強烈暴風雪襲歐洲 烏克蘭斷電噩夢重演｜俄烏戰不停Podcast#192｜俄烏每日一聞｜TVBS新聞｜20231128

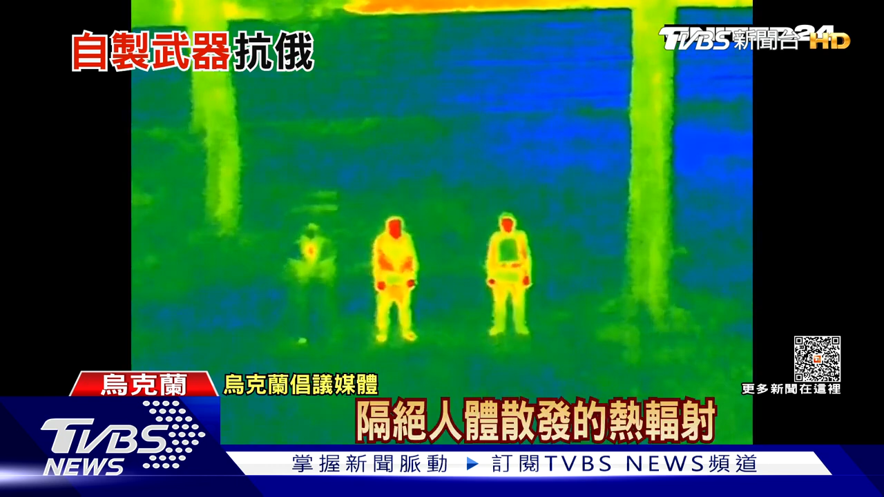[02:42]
当然不是真的隐形而是让热成像
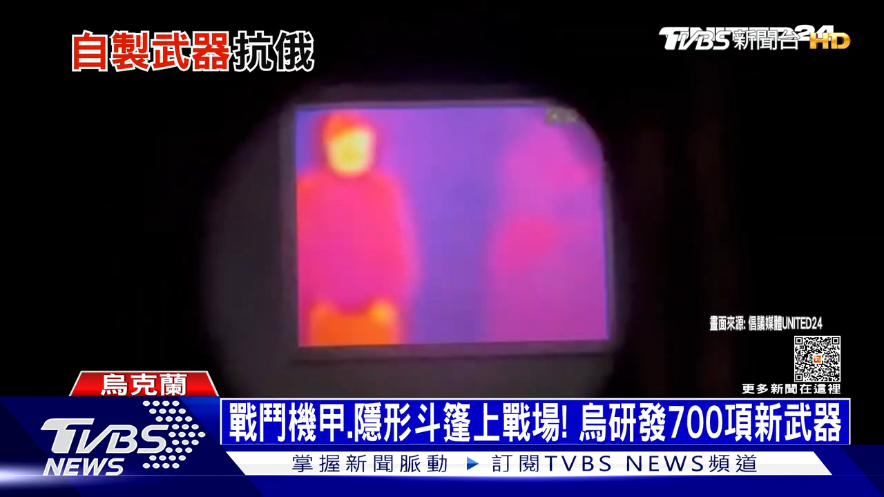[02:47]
仪在晚上的时候根本看不到还有更高科技的就是让AI机器学习盯着天空看